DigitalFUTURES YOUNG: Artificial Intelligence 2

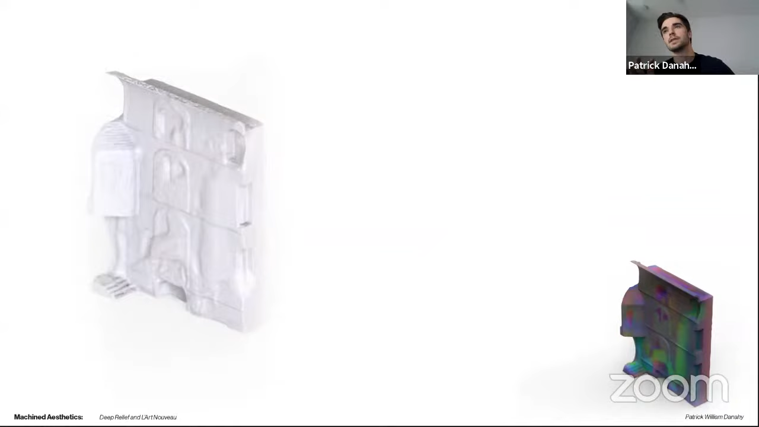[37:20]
and on the left you can see the scan fragment, which is a mesh solid translating
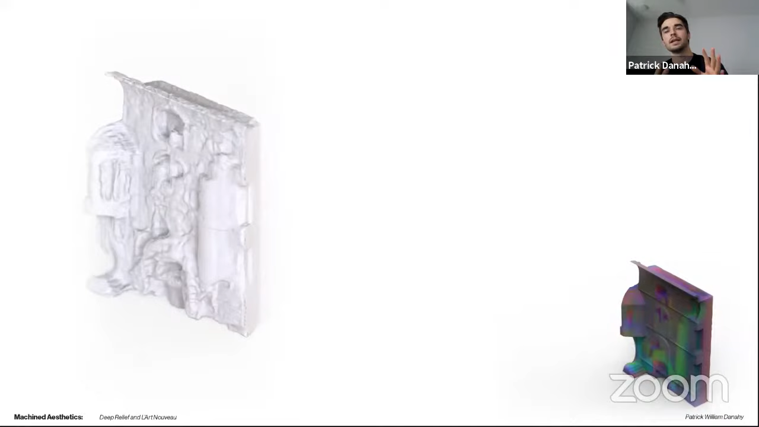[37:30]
based on the vector displacement generated map.
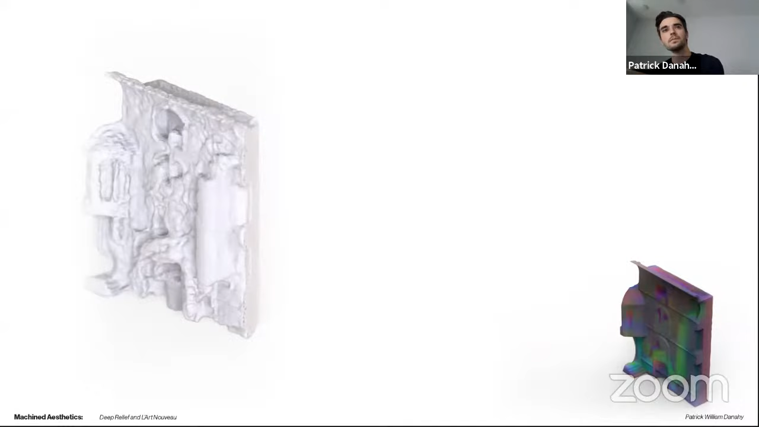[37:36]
And then this is just another fragment also with a generative vector displacement map.
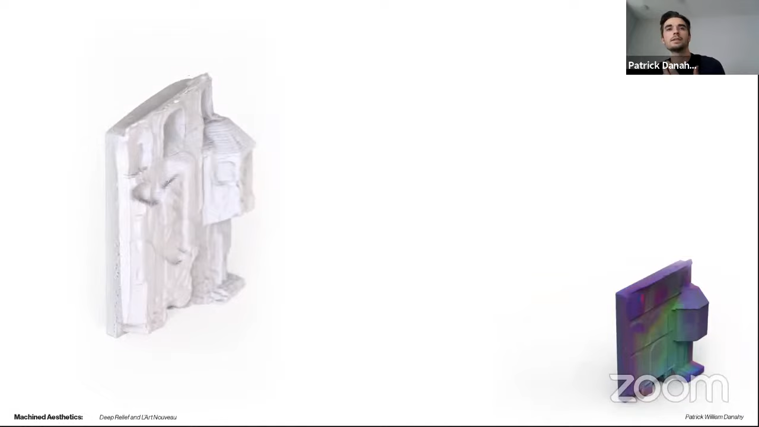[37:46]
So, I mean, it's not capturing all of the kind of subtleties that are present in some of the scans for the dataset,